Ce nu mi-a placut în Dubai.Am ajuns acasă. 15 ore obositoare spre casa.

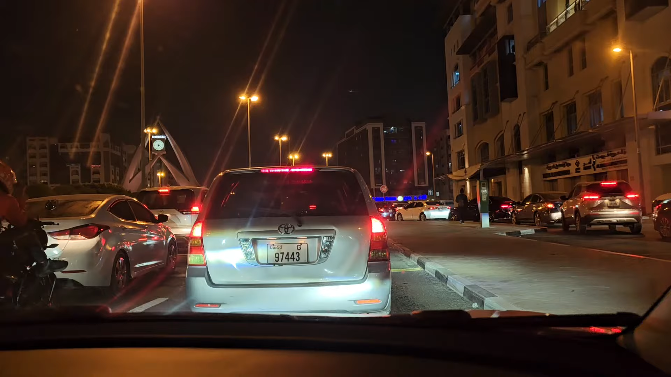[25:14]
Rerounding Am fost optimist că facem drumul în două ore Deja sunt trei, deci un drum de 30 de km Cred că mai repede avem de la Navodari la Brasov Temperatura acum sunt 35 de grade, erau 36 mai devreme
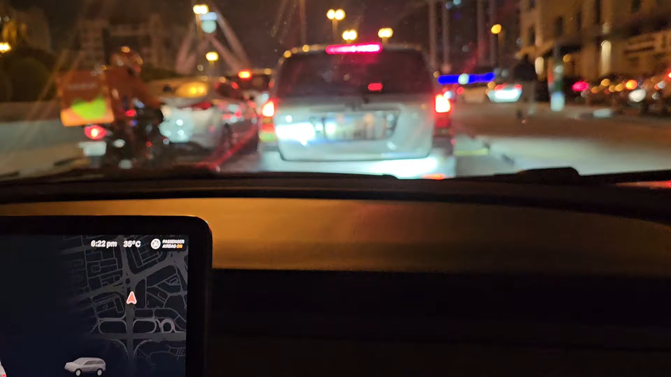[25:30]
Și mai avem 4 km iar arată 35 de minute, ultimii 4 km Deci atât fac eu la Brasov Am făcut și 3 ore și 40 de minute, noaptea Este o mai intersecție asta de jumătate de oră Este îngrozitor